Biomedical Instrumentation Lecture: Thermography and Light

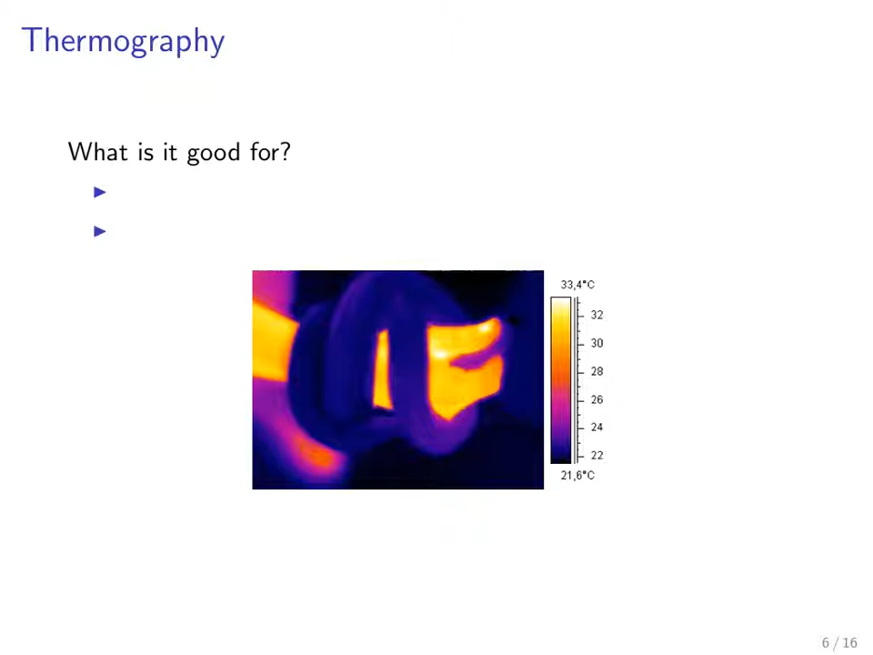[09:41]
On screen: scale top 33.4°C, scale bottom 21.6°C
One is for as a non-invasive thermometer.
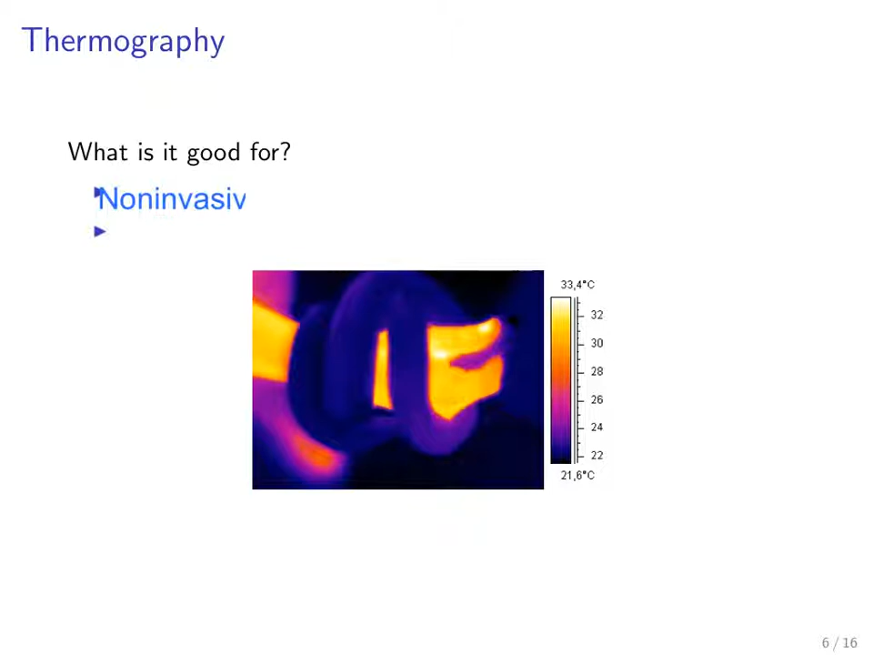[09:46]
On screen: scale top 33.4°C, scale bottom 21.6°C
So essentially, that would be like a one-pixel image, right? You'd have a single sensor, a single infrared sensor, and then use it to use that one point as a non-invasive thermometer where you just essentially bring it close to the tissue, but you don't have to directly touch it. And then maybe you put a cone around it so that all the infrared energy is only coming from the tissue itself.
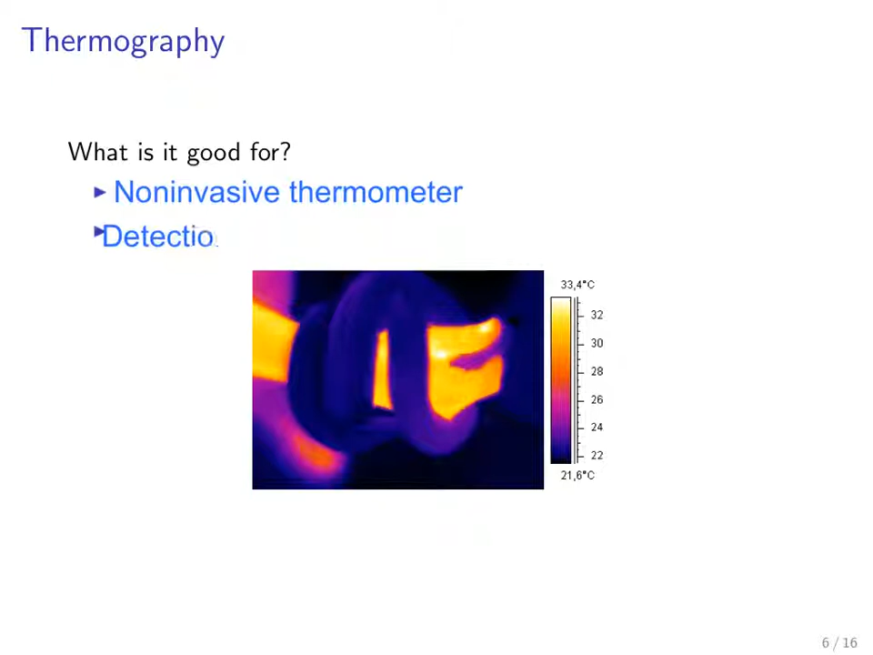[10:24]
On screen: scale top 33.4°C, scale bottom 21.6°C
Another application that has been looked at fairly extensively but actually isn't really used in practice, there's a lot of excitement about it, but it has not panned out really, was detection of breast cancer. It's actually a pretty... It was a very controversial thing. The idea being that... The idea being that during angiogenesis, you have temperature rises, right? So you'd have... The idea would be that you would leverage the feature of thermographies that it can get very good temporal resolution to detect small changes in temperature that would be due to increased vascularization in tumors,